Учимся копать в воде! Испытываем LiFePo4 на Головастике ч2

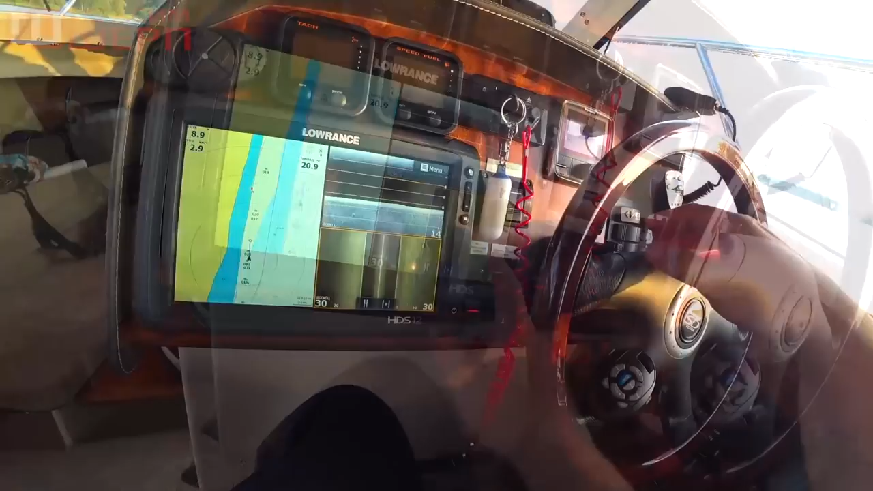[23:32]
Здесь вот, вот каменные, посмотрите, какие эти грядки.
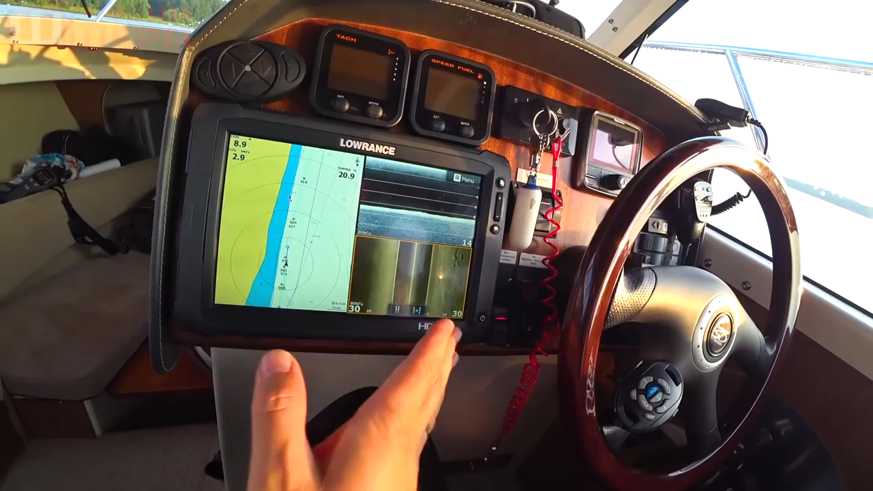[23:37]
То есть это вот светим в бок, как будто фонариком светим. Это тень.
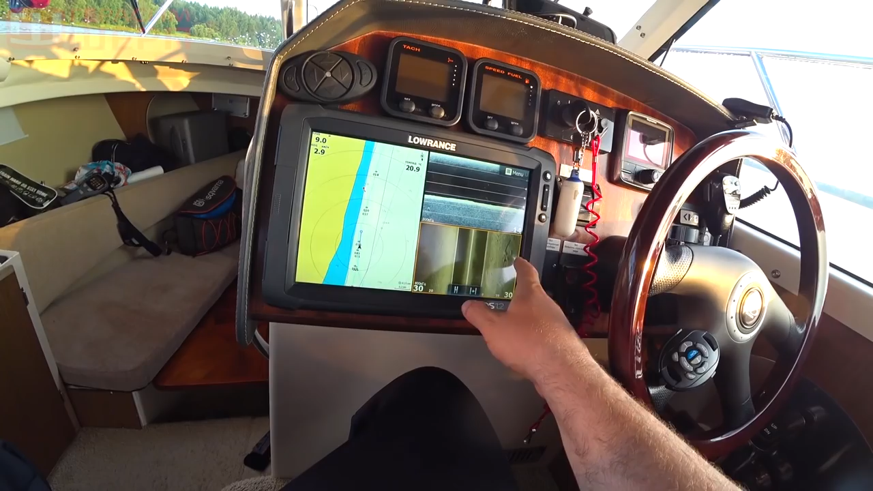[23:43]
Что-то вот здесь лежит, бревно какое-то, либо топляк.
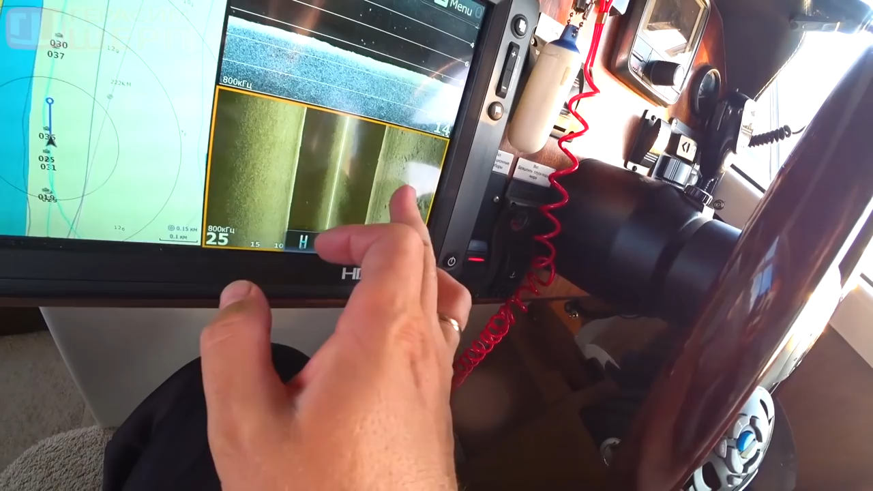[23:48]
Сейчас мы увеличим, посмотрим.
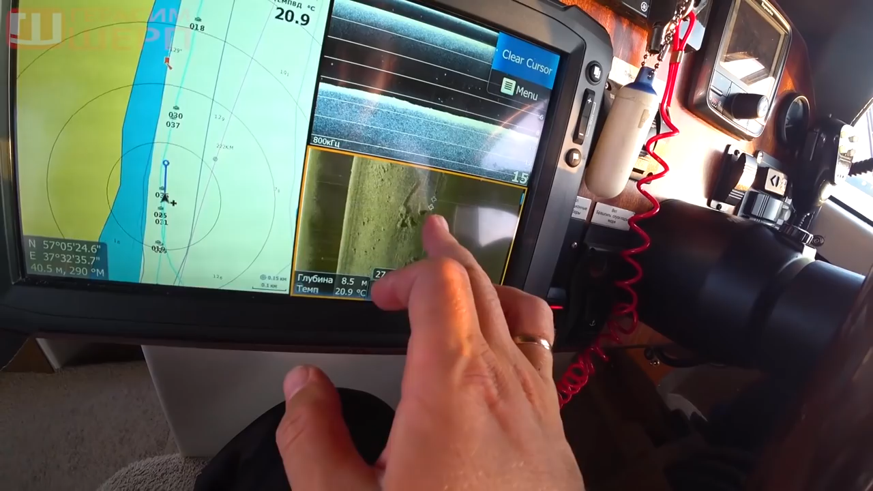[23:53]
On screen: depth 8.5 m, water 20.9°C
Вот видите, топляки лежат на дне. Ну вот камни все.